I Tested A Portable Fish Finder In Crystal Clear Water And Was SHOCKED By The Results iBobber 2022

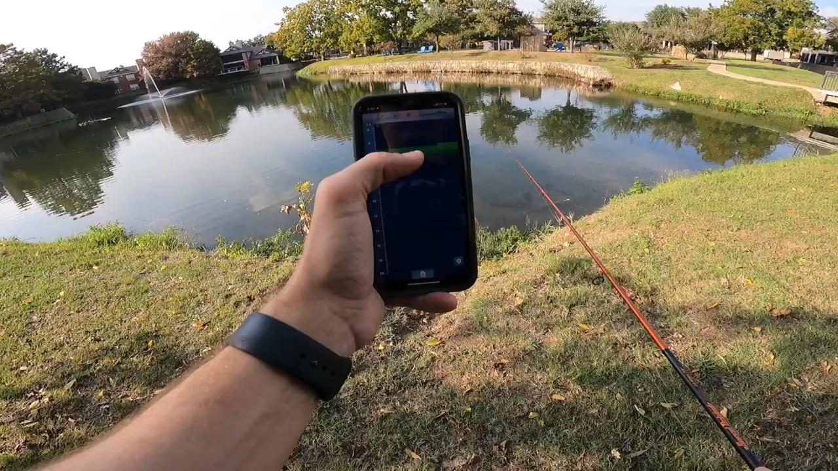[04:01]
and I'm not seeing anything going on right here as far as our signs go. School of bass about to roam right through this area. I want to see if they come up on this chirper. They're right underneath it.
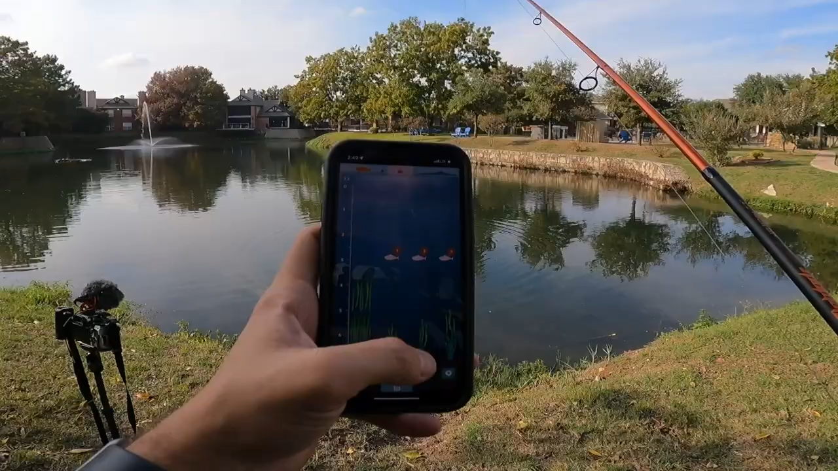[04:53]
But saying there's some grass and vegetation underneath it and a ton of fish, it might actually be right for once. I don't see a ton of grass underneath it though, unfortunately. So on that end, it might be misleading. There are fish though, and I'm not sure what a three means. Maybe that's like a 3-incher. Ooh, a bass, a big bass just went underneath it. Let's see if it changes. Ooh, two big bass, huge bass.